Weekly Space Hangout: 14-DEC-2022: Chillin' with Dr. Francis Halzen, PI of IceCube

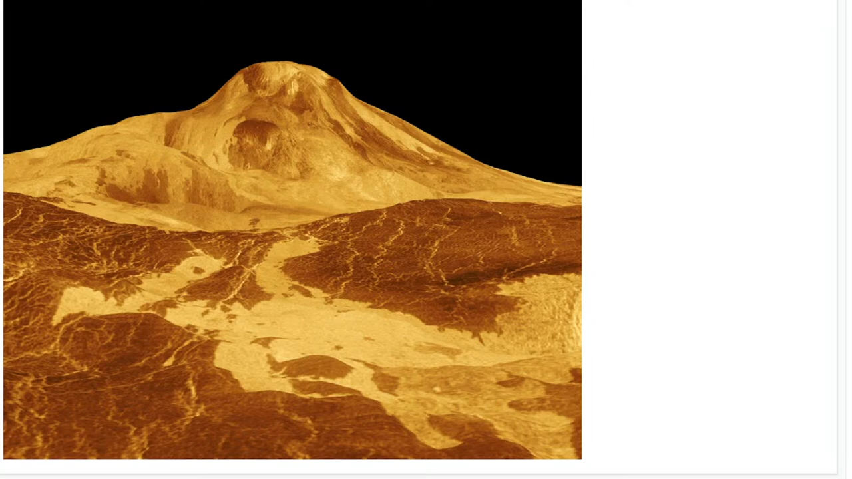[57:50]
So that used synthetic aperture radar to scan the surface. And so you see these huge built up volcanic mountains. And so is it happening now? That's the question. This radar would also be able to tell you about any of the lava flows, any vents, the geology of the surface features, buried craters, you know, whatever there is.